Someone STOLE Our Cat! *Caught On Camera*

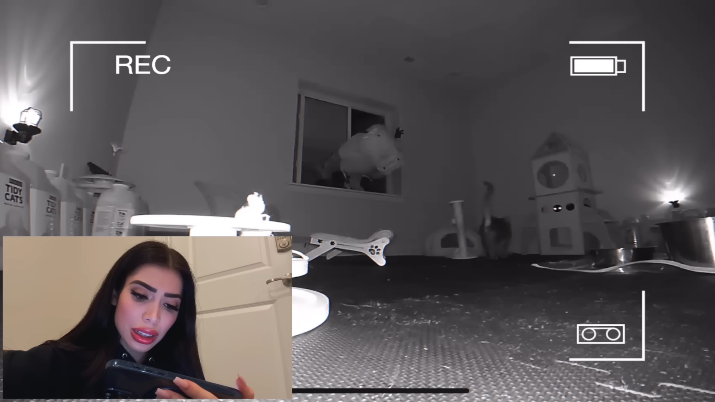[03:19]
That, that, I can't even speak English right now. There's someone like on the cats, on the cats room. It just went through the window, like it came through the window, babe. Okay, just calm down, calm down. What are they doing right now?
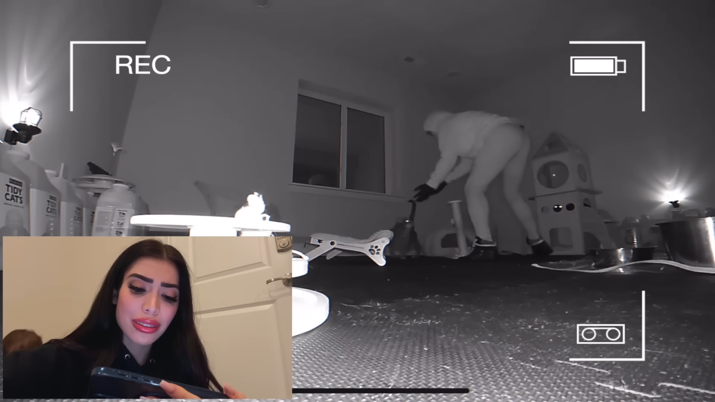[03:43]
I have to save the cats. No, no, no, don't risk it, babe. Don't risk it. I have to go, babe. I have to go, babe. No, no, don't, don't.
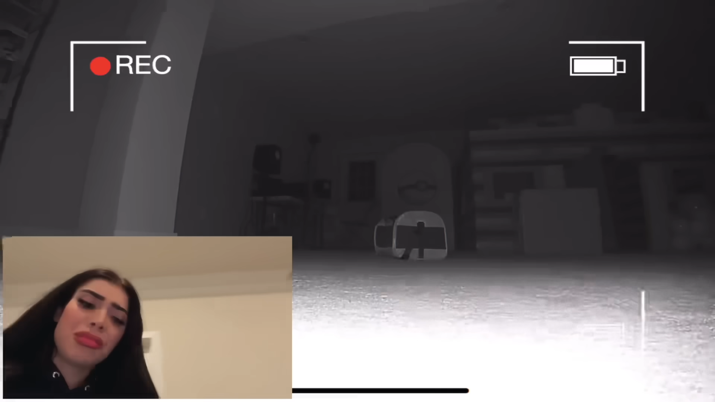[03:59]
What are they doing right now? Right now? Wait.
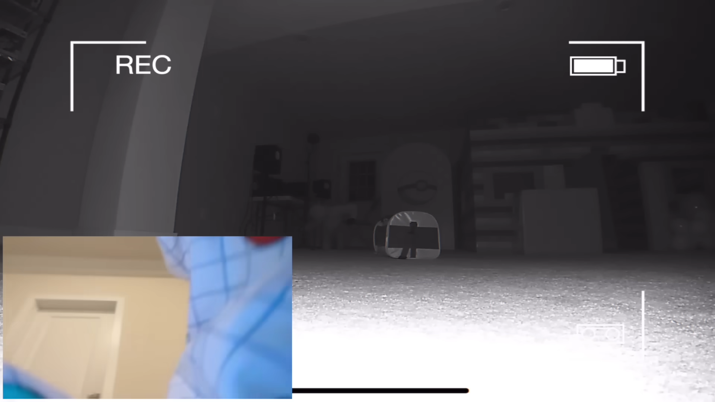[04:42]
All right. They're in the basement. Huh? They're in the basement? Yes. Right now. It's in the basement. All right. I'm going to get them. If you feel like you're really in danger, just call 911. Yeah, but what if it comes up? What if it comes up here to get us?